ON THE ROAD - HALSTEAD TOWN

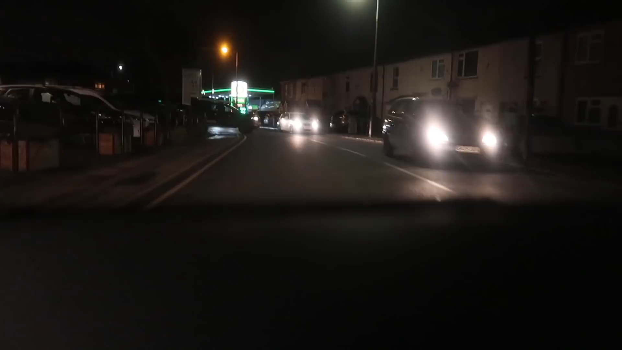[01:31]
There's plenty of places on the left in Grace, including this one, the ship, as this guy pulls out on me. My thoughts on him. Prick. Yep, spot on, Smith. What on earth is going on up there? As you can see, we've reached the... this guy doing it as well. Yep, as you can see, we've reached the width restriction that nobody wants to go through apart from me. And it's this time of the video where we look back at what happened last time. What happened last time? Where did we go? Birmingham.
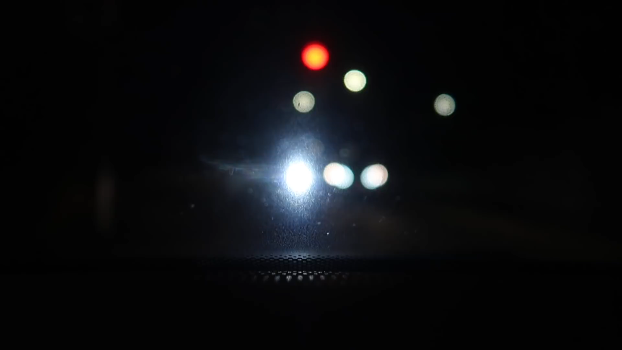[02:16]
Maybe, I don't know. I'm not too sure how the YouTube algorithm works these days. Anyway, Beyonce eventually called.
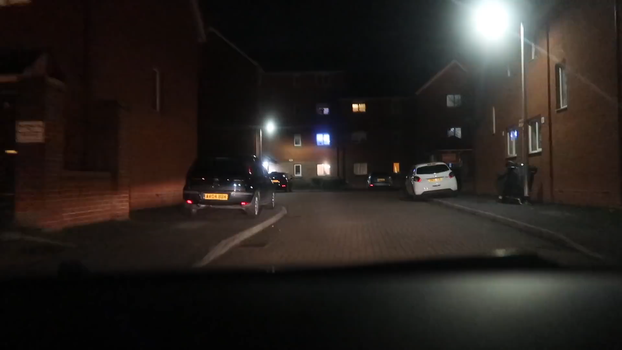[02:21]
She did give us the green light, but it took a while, I must say. And now, as you can see, we're entering this complex. And it's this complex which is the home of our co-host.
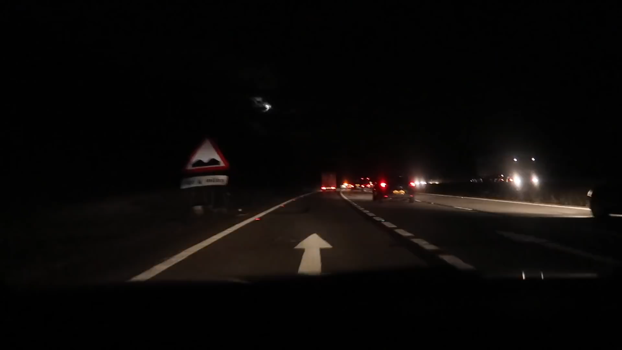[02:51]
Traffic. And when boarding traffic, I always try and find words out of the number plate. So far, I've got GIMP. I do make it a little bit easier for myself. I make ones, eyes, so don't try and quiz me on that. Anyway, we're going again, and on the left, we've got loads of lights, loads of floodlights. It's not a football pitch, it's not a rugby pitch, it's actually a dog track. Consider going down the dogs, but we've got a game to see. The sign on the left confirms we are now in Braintree and Bocking. Say it is, Navius, what are we doing? Into the roundabout, take the second exit onto A131 towards B1256. So what do I do? Pretend to be a donut, don't I? I take the first exit, which puts us onto a motorway in the opposite direction.